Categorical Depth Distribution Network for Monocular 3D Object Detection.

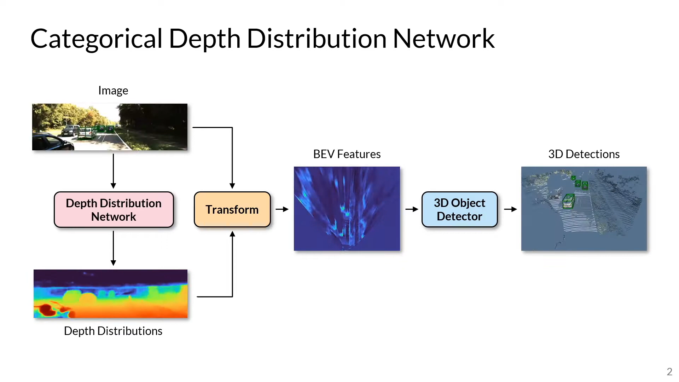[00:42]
The key feature of our method is the prediction of a categorical depth distribution for each image pixel, in order to accurately locate image information in 3D space. We transform our 3D representation into the bird's ivy perspective to perform 3D object detection. To start, I'd like to ask a simple question. What makes monocular 3D detection so hard?
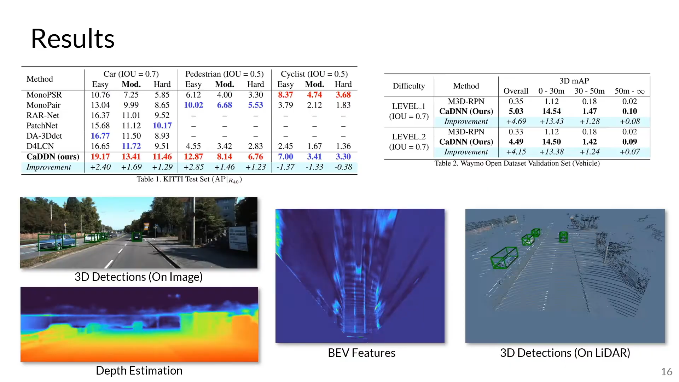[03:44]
We can see here that most objects are accurately detected with only a single camera.
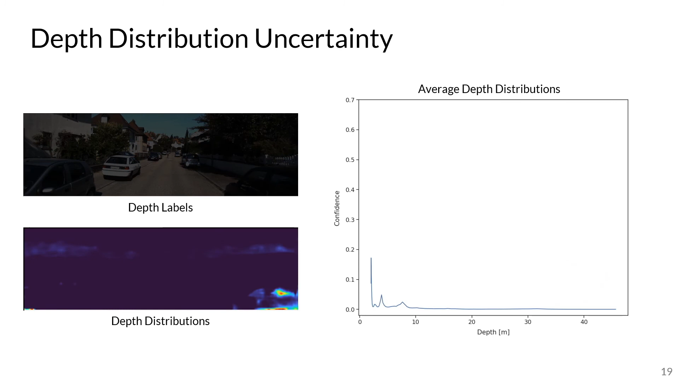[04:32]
We can see that the distributions become wider as a function of depth, and the depth probabilities also reduce as well. This is expected behavior, as it reflects the increased difficulty of depth estimation at longer ranges. If you are interested in our work, more details can be found in our project page.